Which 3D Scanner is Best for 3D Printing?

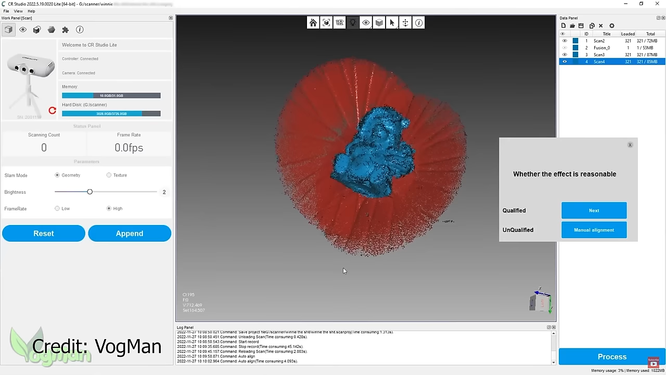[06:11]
And from the limited time that I did have to play with it, it seemed to be half decent with auto noise removal, auto alignment, and things like that.
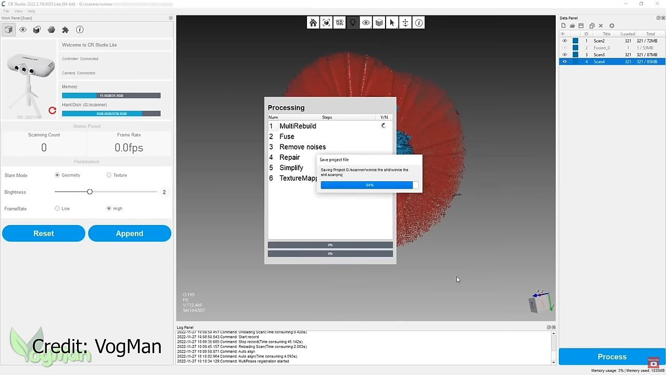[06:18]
You can actually even still see screenshots of it on their website.
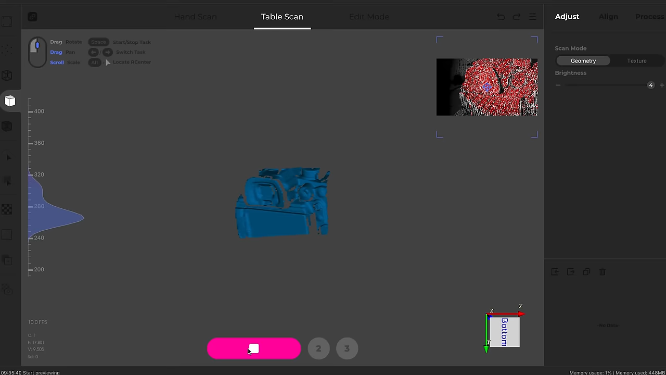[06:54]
And then even on the rare occasions that it did work,
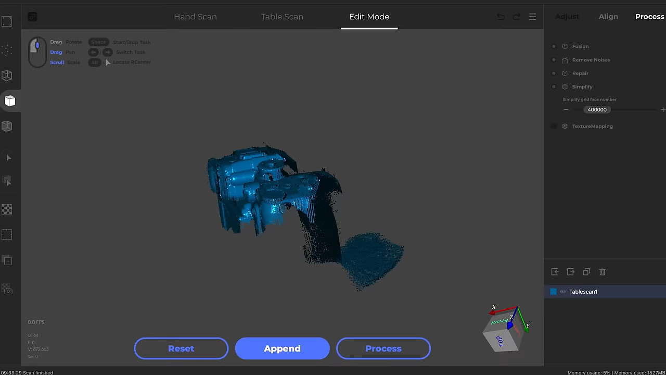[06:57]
it just wasn't intuitive or fun to use at all. Which mode do I need? Points or faces?
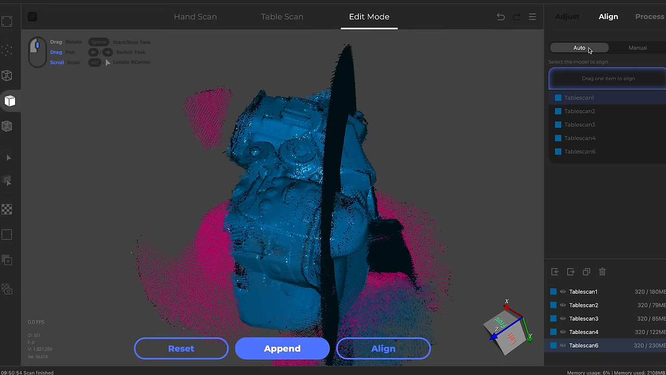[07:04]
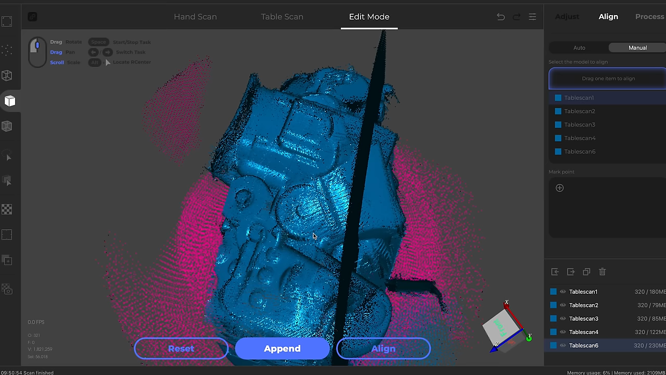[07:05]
What's with this wavelength on the side? Am I supposed to center it or try to get it to go all the way to one direction? Don't get me wrong. It looks amazing. It's just that it sucks.
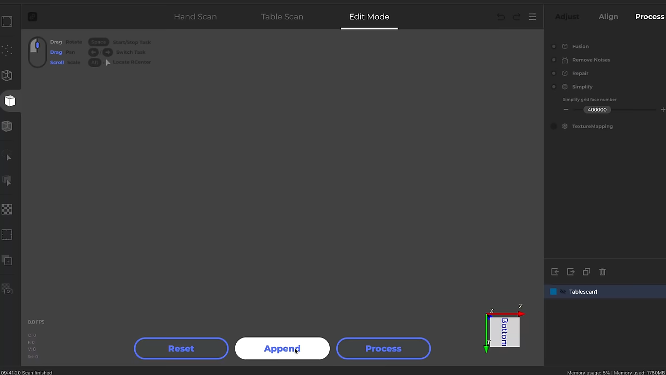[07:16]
Scans don't align properly. There's no clear tooltips.
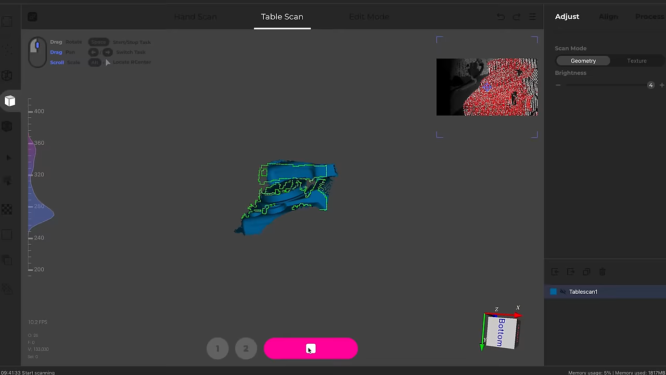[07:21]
There isn't nearly enough documentation explaining the different features online.
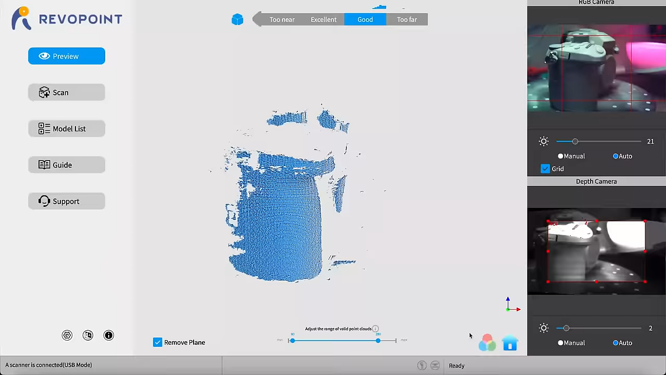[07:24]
Compare this with the Revo Scan software that comes with the Revo Point Mini, which although extremely simplistic and not abundantly pretty, just works.
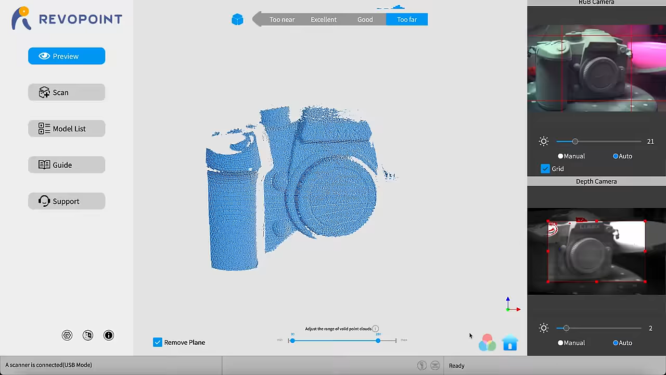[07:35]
There are no funky menus or tabs of different scanning modes that I don't understand.
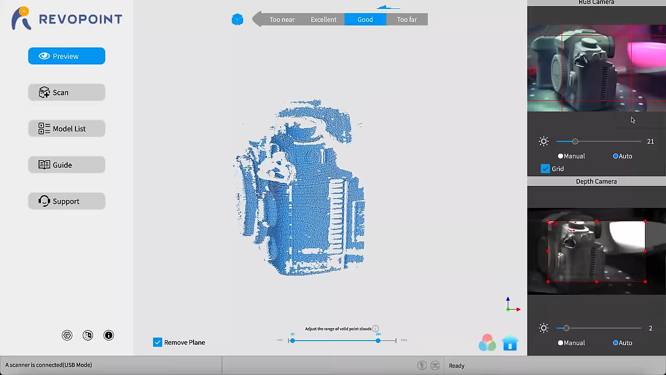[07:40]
There is manual and auto for brightness and depth, and a button to start scanning, pause, or stop scanning.
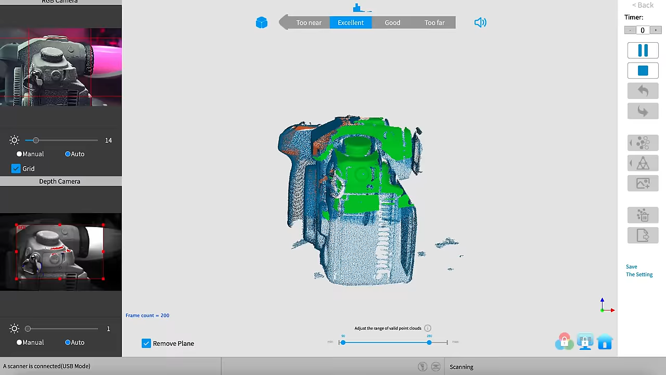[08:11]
My only real criticism of the Revo Scan software is that while it does get the alignments right,
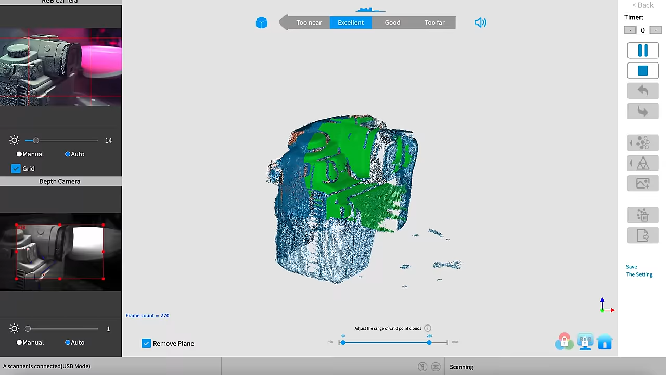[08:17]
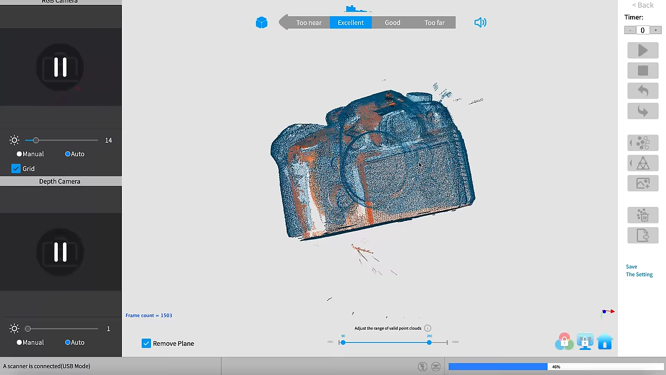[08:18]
it takes quite some time to actually do it.
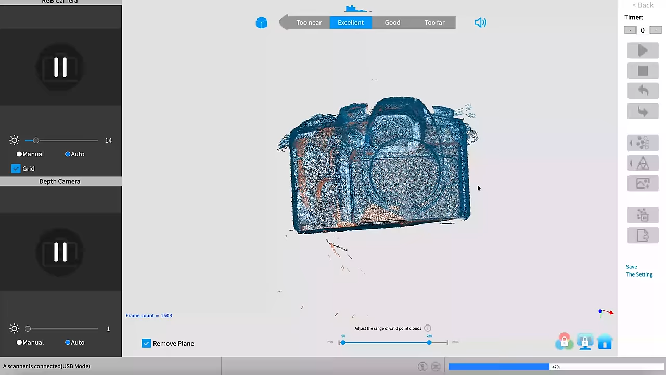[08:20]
I would venture to guess that this is because they probably aren't yet optimized for Apple Silicon because
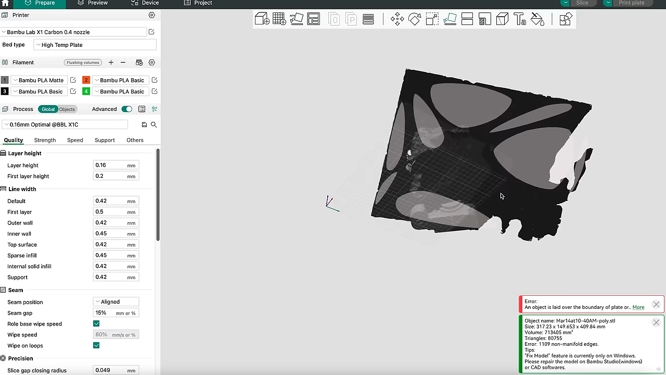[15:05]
meaning that I would need to manually go in and remove the
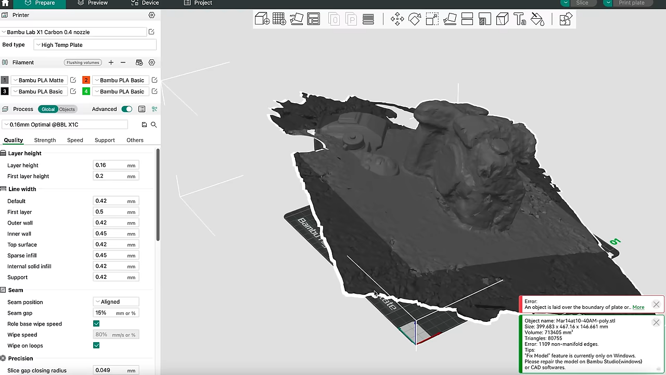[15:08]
surface that I actually filmed on in a software like Maya or Blender.
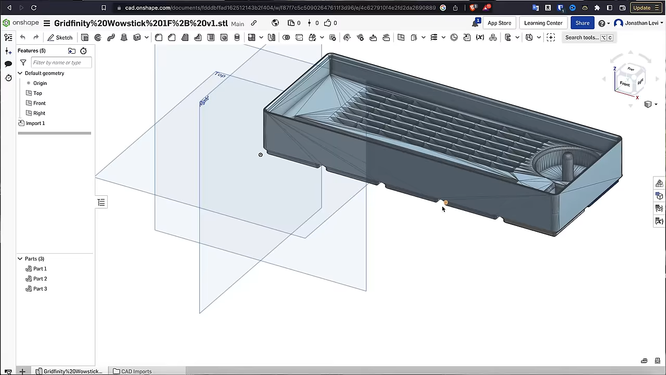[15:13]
But if I were going to spend the time doing that, then I could probably just go into CAD and model the stuff myself.
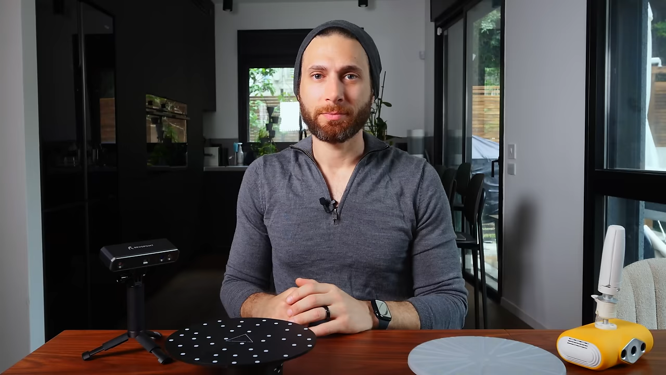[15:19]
And that's only the beginning,
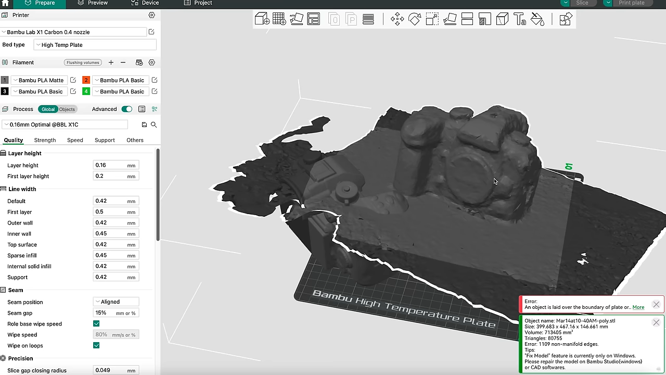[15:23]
because the Polycam scan also is significantly lower quality with jagged curves, warp surfaces, and much less fine detail than the other scans.